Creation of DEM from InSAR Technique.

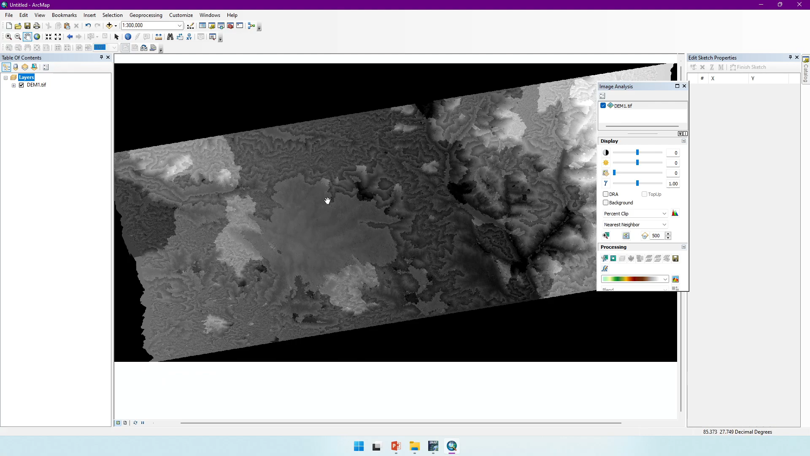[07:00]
here visualized in an art map let's apply a inside effect okay after applying a inside effect it looks
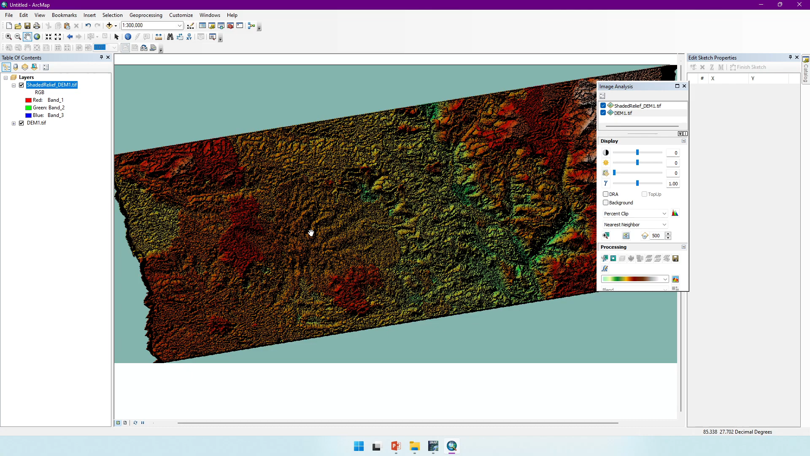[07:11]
like this and this is the final theme from soil interferometry